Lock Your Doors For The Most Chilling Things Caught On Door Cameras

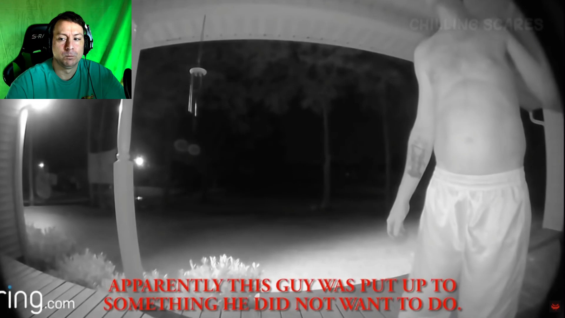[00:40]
But rather than actually knocking on the door or ringing the doorbell, the man pretends to do so. At first it seems odd, until you realize what's actually going on. So he's pretending to knock on the door? Near the left side of the screen, a car's headlights can be seen. It's clear, whoever is driving the vehicle is making this guy walk up and talk to the house owner for a seemingly sinister purpose, as the guy obviously doesn't want to do it. I mean, so much so that he fakes knocking on the door and even fakes a conversation with the house owner.
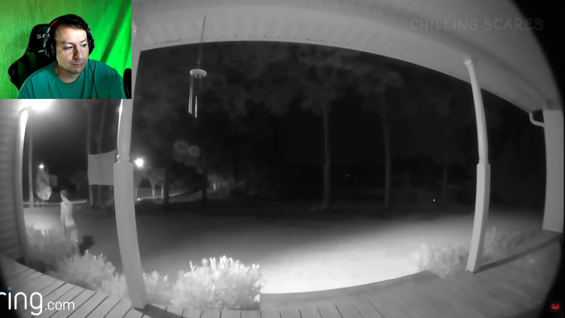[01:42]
From the fake conversation, it's clear the driver wants the man to look for someone named Matt. One comment guessed the man could have been being forced to rob the place, but didn't want to do it, making him fake the whole situation and claim no Matt lived there. But to this day, the real motives of the driver are still unclear.
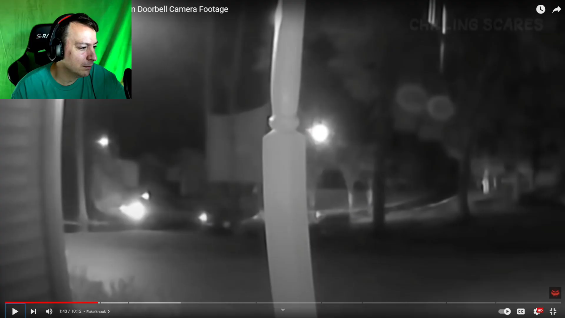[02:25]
This footage features a random woman walking up to someone's front door.
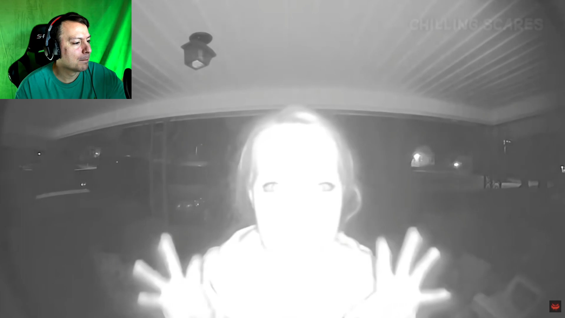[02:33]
The woman clearly isn't acting normal. Or at least until a car passes, where she breaks character so as not to draw attention to herself. She was like,
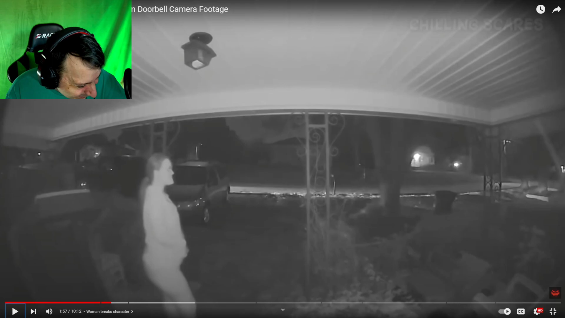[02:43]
ooh. Okay. After the car is gone, the woman can be seen putting her face right up to the camera. She's gonna swallow the camera.
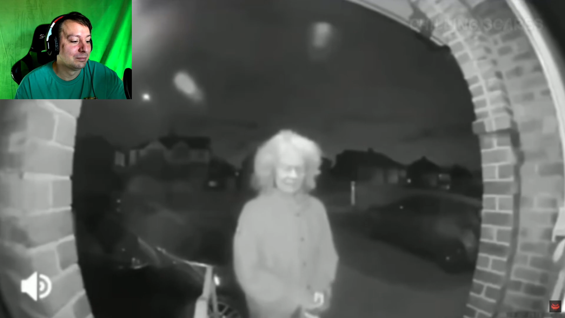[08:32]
There was an old woman with a knife just standing at his front door, constantly shifting her body weight from side to side. I didn't even notice the knife. The woman can be seen awkwardly holding and looking at the knife, as well as constantly glancing all around her.
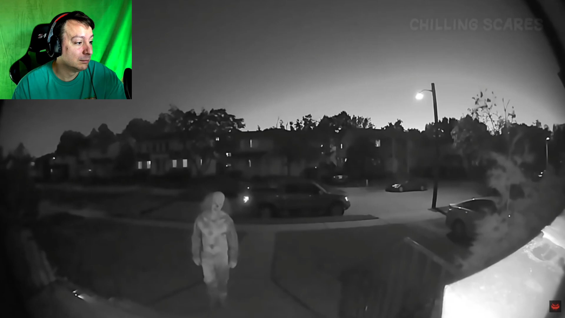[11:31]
this Ring doorbell caught the exact moment someone dressed in a clown costume walked up to its front door. Yeah, that's the creepy. The person can be seen tilting their head and slowly walking up to the door, almost the whole time staring directly into the camera. While it's most likely just someone trying to scare people, there's a small chance something a lot more sinister is going on here. It's probably someone just trying to scare others, but you gotta be very careful with that stuff because you don't know the real motivation. Very creepy.